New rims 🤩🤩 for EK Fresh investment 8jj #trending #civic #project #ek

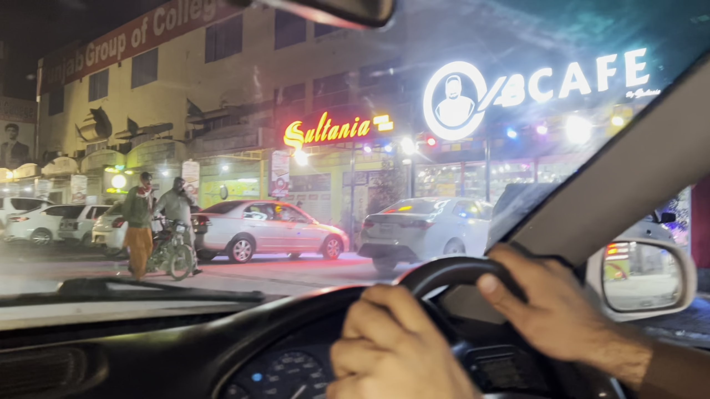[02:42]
बोलिए भाई, ये हमारे डीजी खान का ये सुल्तानिया सुपर स्टोर और ये भी कैफे भी है ये, आप यार गियर लगाओ ही सामने के वो नहीं भाई,
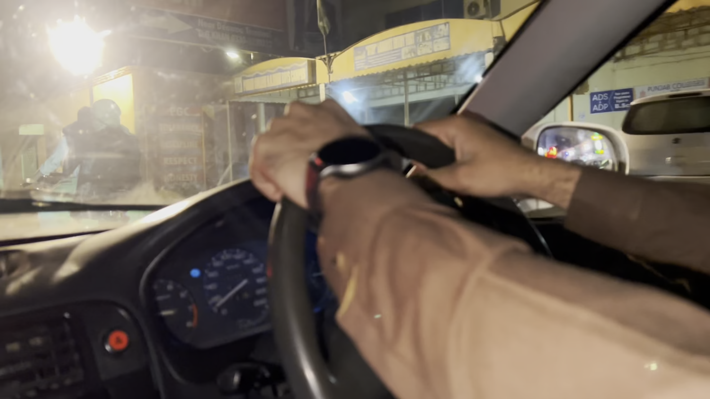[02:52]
वाह यार ये कौन सी है,